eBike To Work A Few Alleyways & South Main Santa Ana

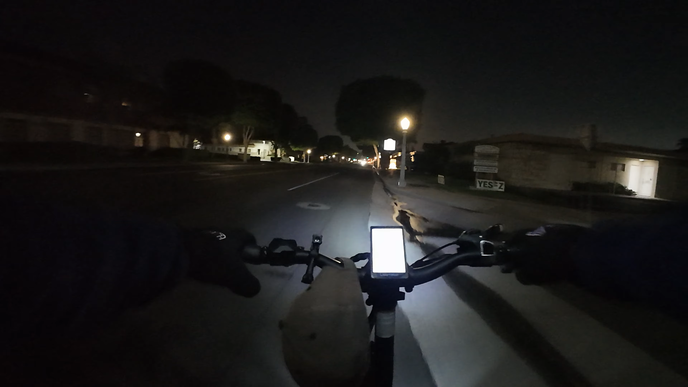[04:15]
so I guess I'll just do a regular route. We'll just we're on Chapman right now, and we started off on Tustin. We're on Chapman, we're gonna head to Maine, I guess. I don't know what else to do.
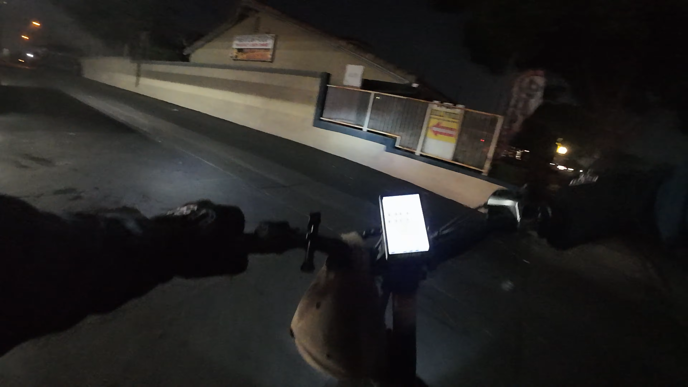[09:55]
Ooh. speed bump. Hold on tight. I don't know which, this must be Lemon that we're on.
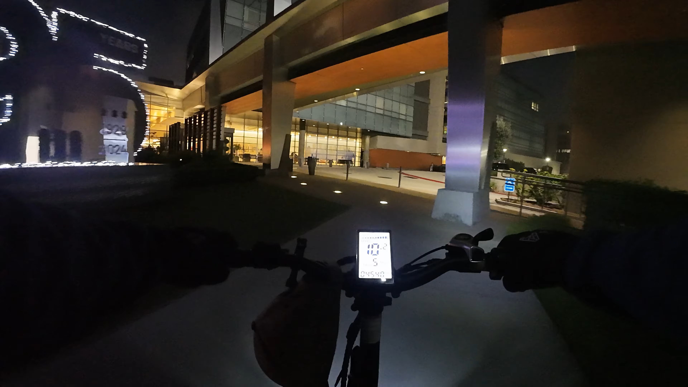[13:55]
Are the palms still here? No. That's a shame. They should have kept the palm trees.
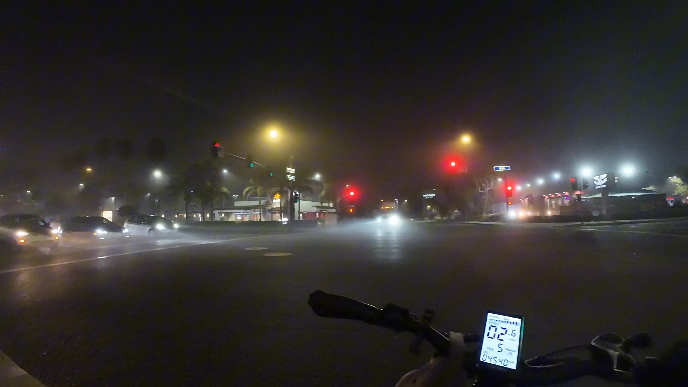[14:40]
Wow, look at how foggy it is. So, yeah, that video from from Monday on the creek trail was not nearly as, you know, as crazy as it was for me.
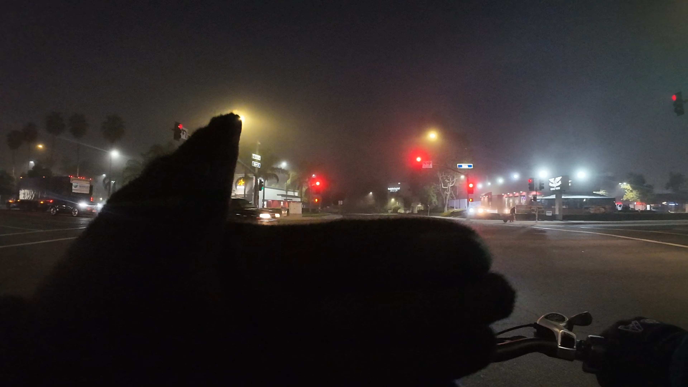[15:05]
So the camera has the low light enhancement. So that helped. But for me, it was a whole different experience. So it kind of didn't translate over to the video because I had, you know, like I said, it's just like
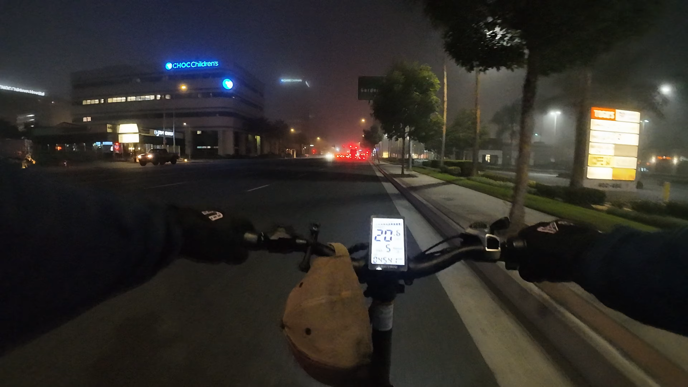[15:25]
when you're in a car and you have your high beams on in the fog. I mean, there's no low beam for this light. I can point it down, but it's still going over my eyes. So it was reflecting off all the moisture in the air, so I couldn't see hardly anything. That's why I was going so slow. Then I go back and look at the footage, and the footage is all lit up, you know?
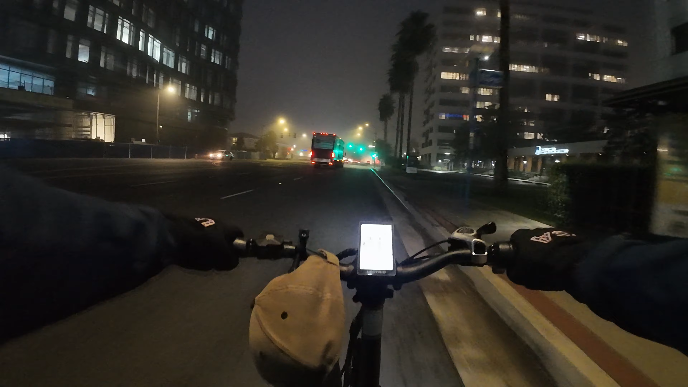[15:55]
So that was kind of a strange video because, yeah, what I was talking about wasn't really happening on the footage. I mean, I guess it was. So we're on Main Street, riding past Main Place Mall.
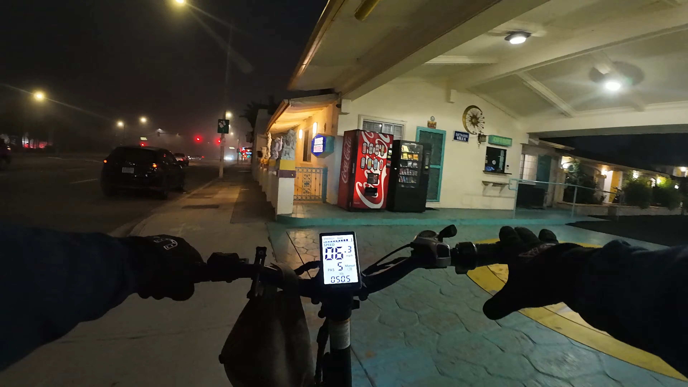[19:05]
And I would trip out on riding on these sidewalks. Those bushes right there, there's people that live in there. There's those, I don't know if you'll see it on the footage, but there's a planter bed right there. And there's a little cave. And off to my right, there's always somebody sleeping right there.